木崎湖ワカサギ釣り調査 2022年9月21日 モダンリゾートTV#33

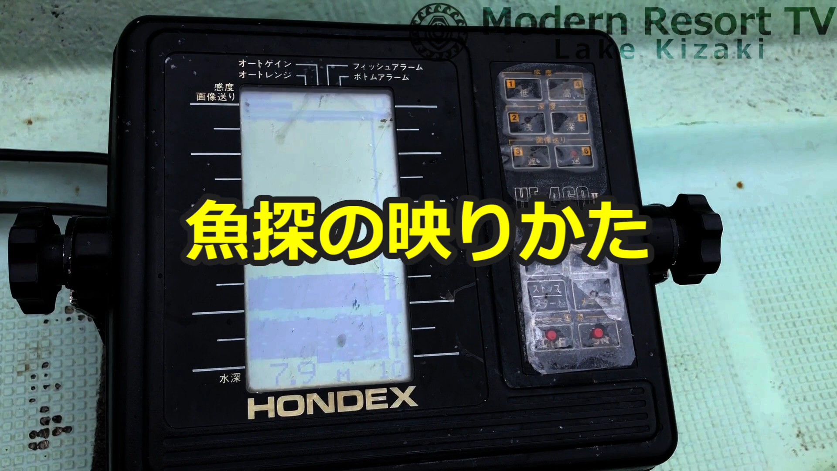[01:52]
さあどうかなぁ これね実はねあのいるんですよこれねいないと思われがちなんですけどそこの方に
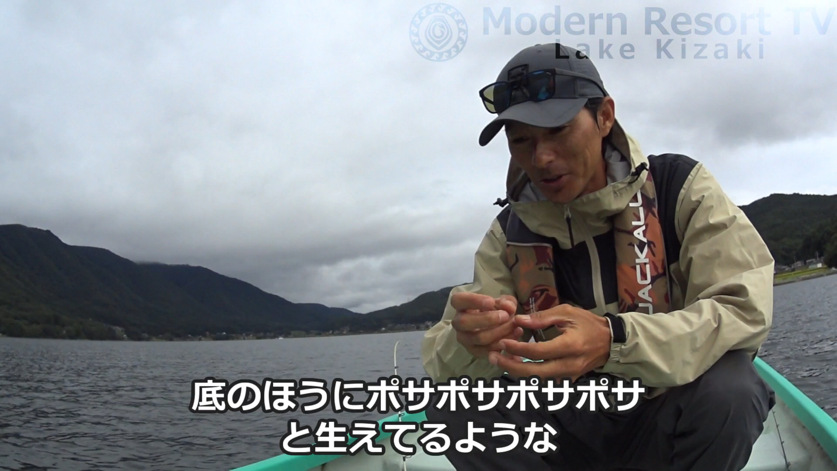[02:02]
ちょっとね ポサポサポサポサーって生えてるようなねこれグサークサかなーって思うぐらいのね もじゃもじゃした感じですねこれがね実は若狭なんですよねーこれでもねあの釣ろうと思ったら全然釣れます はいその場合必ず仕掛けをねそこに落とすということが必要なんですけれどもそういった
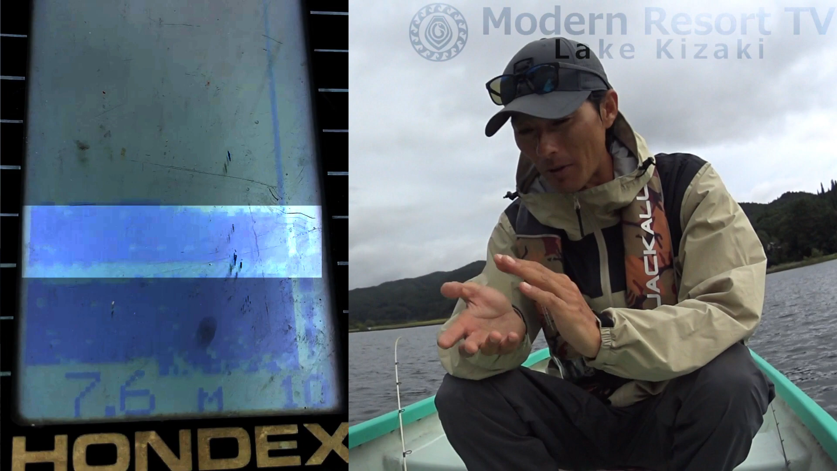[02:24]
On screen: depth 7.6 m
こう薄いとか分かりにくかったとしても そこの方でモチャモチャって生えてるようなはい
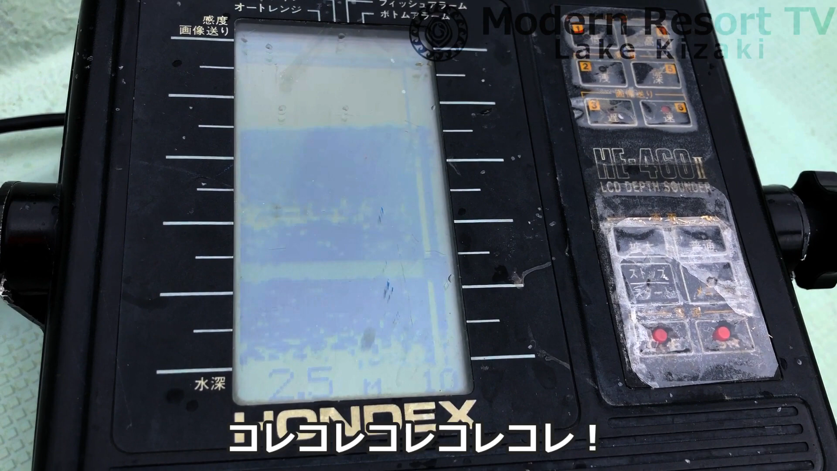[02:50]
これこれよ カーテンみたいになってるすごいこれ真っ黒になったこれはねえっと機械の故障ではありませんこれ全部